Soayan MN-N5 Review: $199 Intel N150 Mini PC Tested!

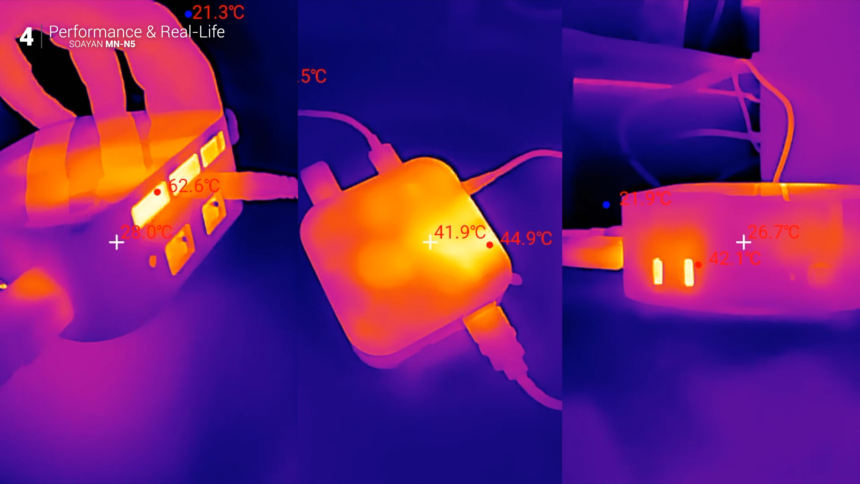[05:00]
the thermal camera showed the outer vents hitting around 65 Celsius during benchmarks, and the CPU stayed well within safe limits.